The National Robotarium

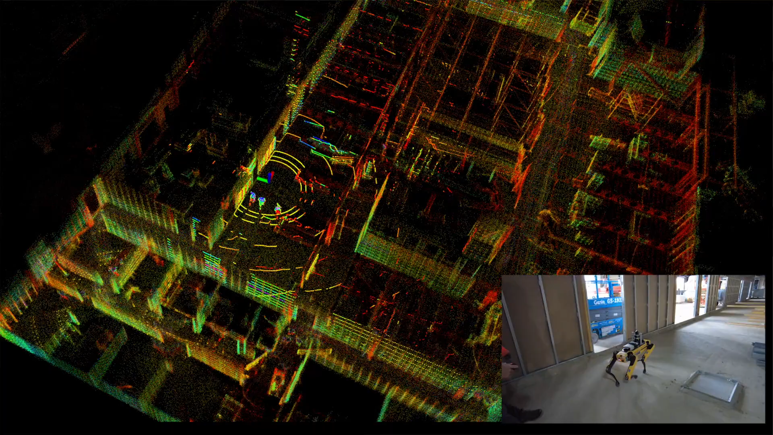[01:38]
What this allows us is through the use of the LiDAR scanner's camera to generate a 3D mapping of the construction progress and spot
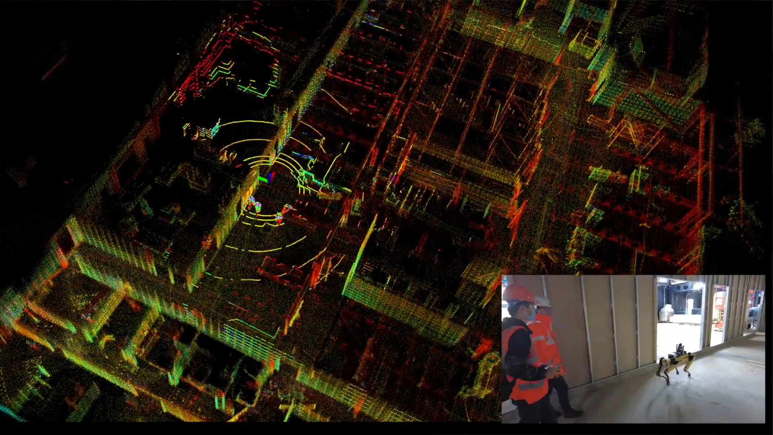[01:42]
any potential clashes before they become an issue on site.